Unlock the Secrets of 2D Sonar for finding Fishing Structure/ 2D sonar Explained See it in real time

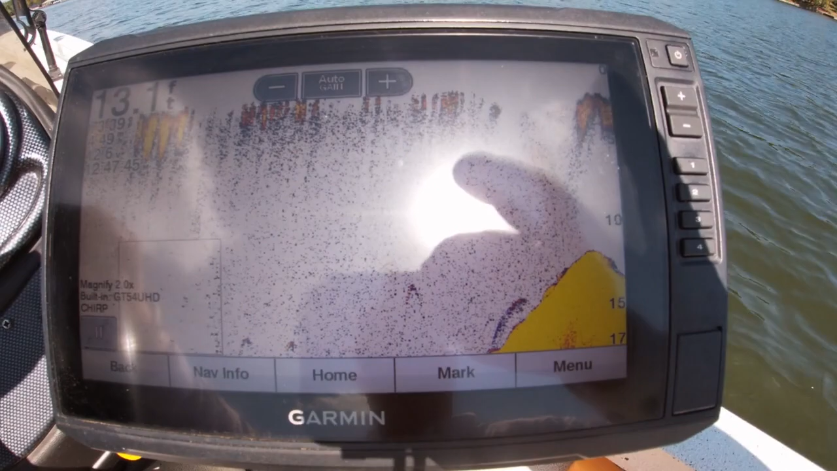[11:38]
well that is the top of the drop off of course
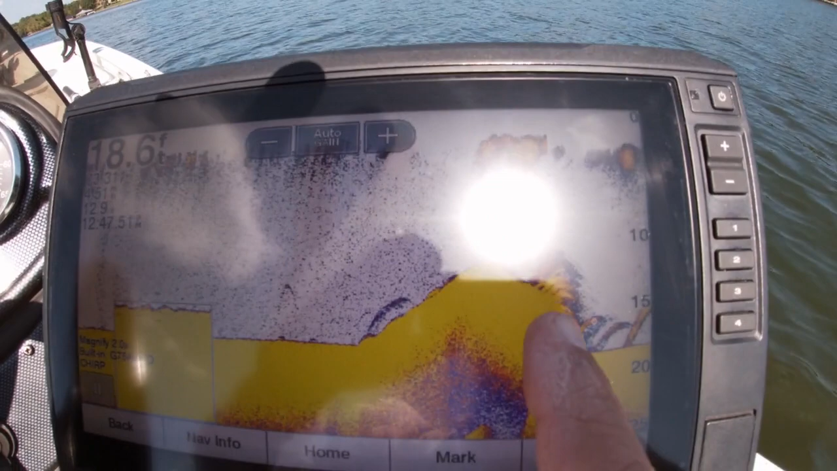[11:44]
that is part of it there we're going to turn around and go back over
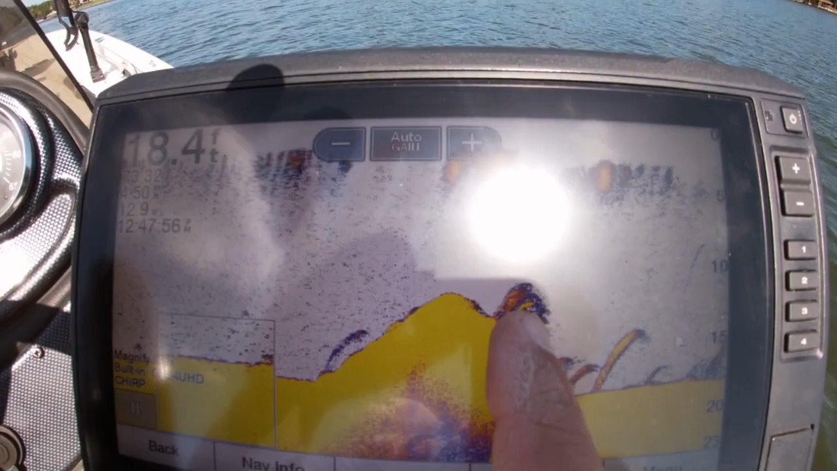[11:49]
On screen: depth 18.4 ft
that is part of the drop off that is part of the structure that's probably fish stacked up there see it coming up here and i'm going to show you this what it looks like on live scope but you can see where it comes up on the drop off and that just looks like a blob but
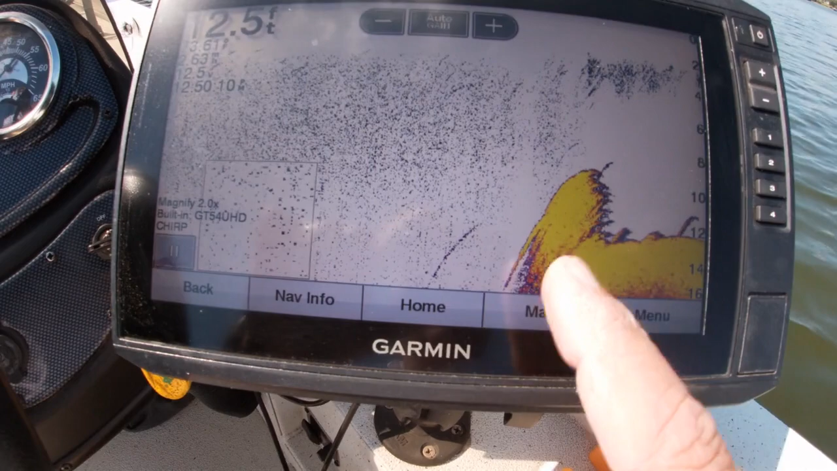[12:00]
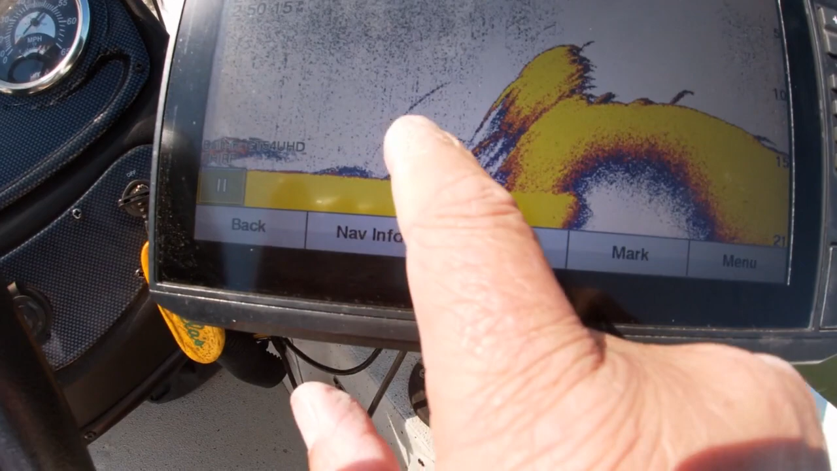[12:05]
that is coming right up off this drop off right here
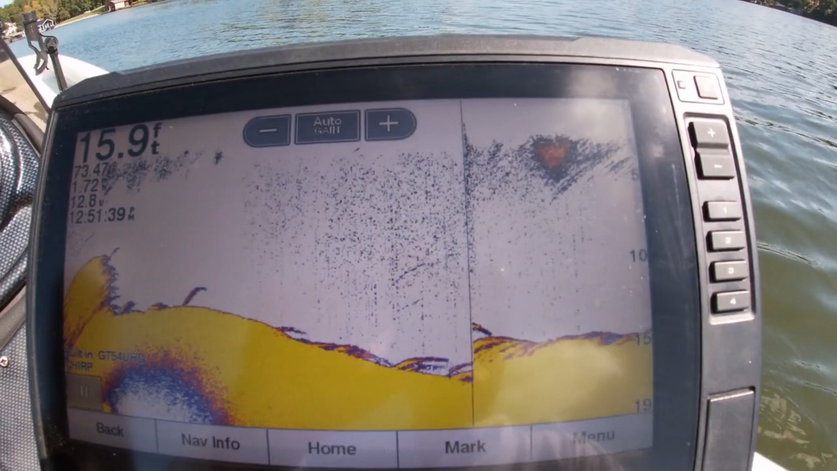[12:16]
On screen: depth 15.9 ft
and we'll see if we can get a look at what
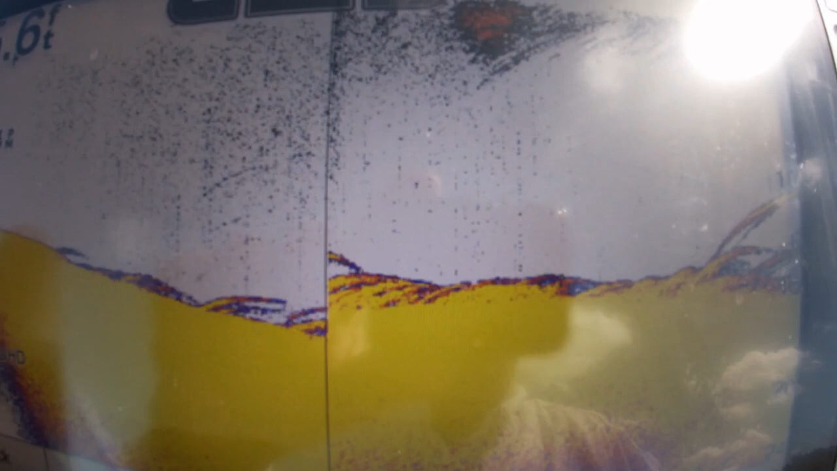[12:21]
it looks like there's some of the structure there on the bottom and that's just a different direction that's all structure there with some fish around it boom